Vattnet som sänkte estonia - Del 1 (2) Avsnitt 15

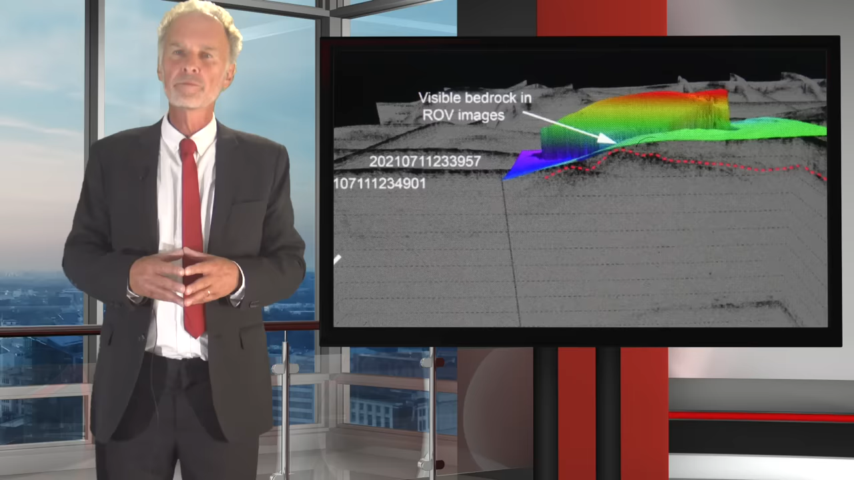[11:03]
Borrprover 2023 visar att tre meter ifrån vraket ligger en bergkamm.
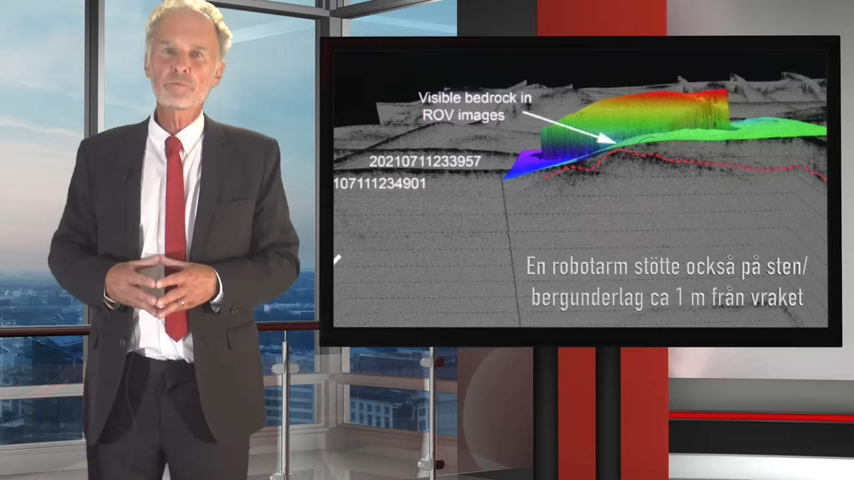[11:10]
Den löper mellertid tvärs under vraket, inte längs mer än 22 meter långa intryckningen.